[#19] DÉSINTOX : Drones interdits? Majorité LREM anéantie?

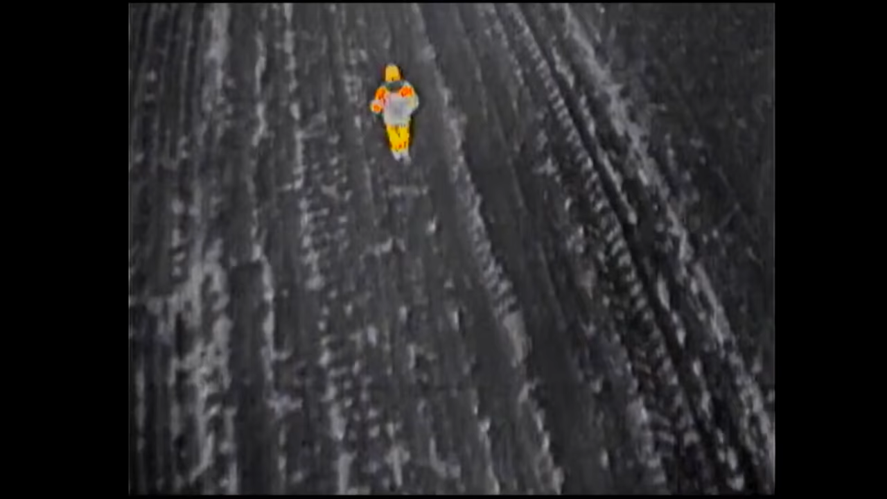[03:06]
Les derniers modèles commandés possèdent même le pouvoir de relever la température d'un corps humain situé à 4 mètres de distance avec une précision de 0,5 degré.